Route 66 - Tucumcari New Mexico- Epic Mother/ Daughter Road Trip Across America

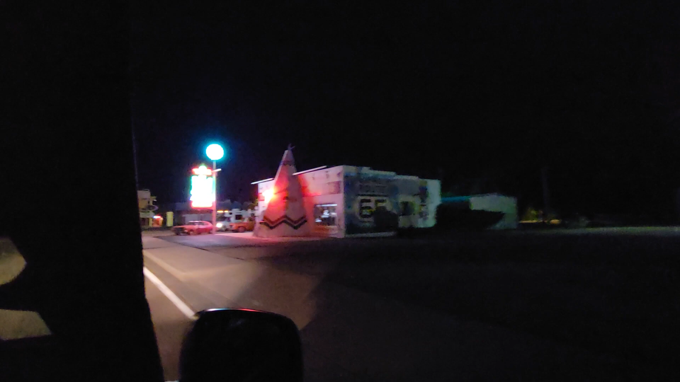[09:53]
They leave the lights on for all of us to enjoy and they say they welcome photographers.